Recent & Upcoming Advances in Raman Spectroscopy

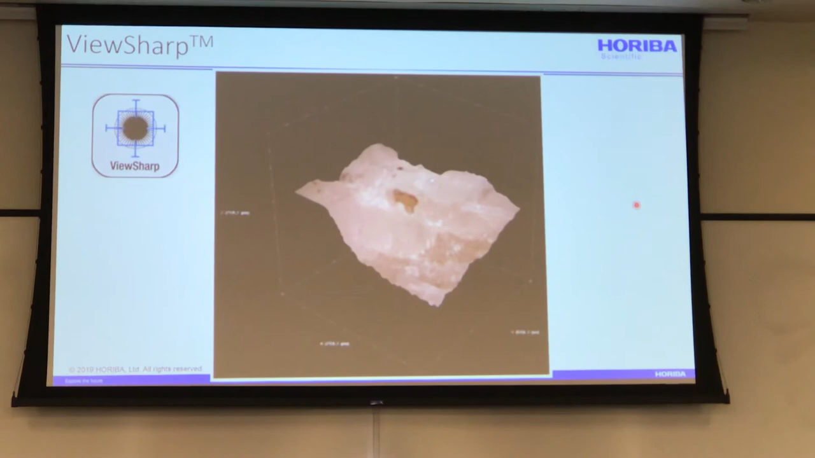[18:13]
So it actually measures the roughness of your sample by just doing this video ZStack imaging.
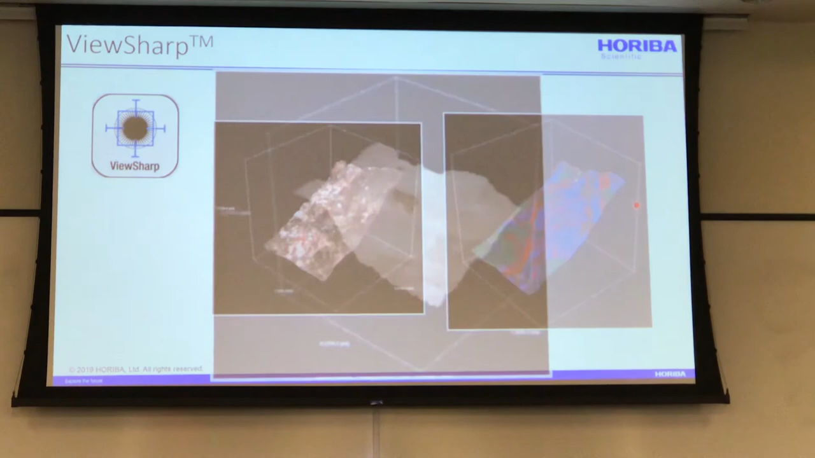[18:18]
And you have that. It means that you don't have to autofocus as you do a Raman map point by point. It knows the best position.